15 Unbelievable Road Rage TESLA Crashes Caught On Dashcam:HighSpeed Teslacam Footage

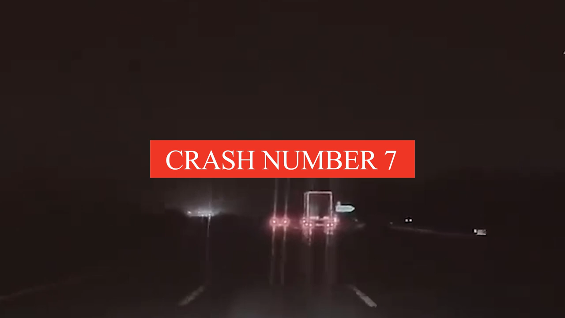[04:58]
It was nighttime and raining at the time that Marcel was using his Model X.
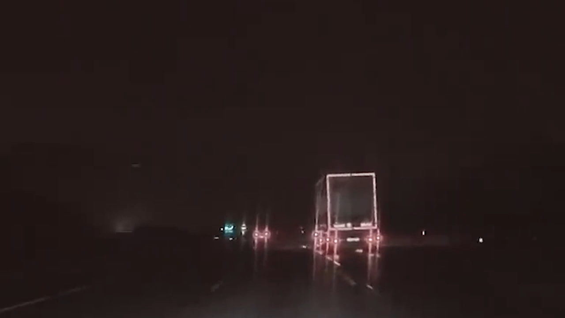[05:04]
The truck on his right was about to merge into his lane, but he did not expect it to. That is why he was unable to give way.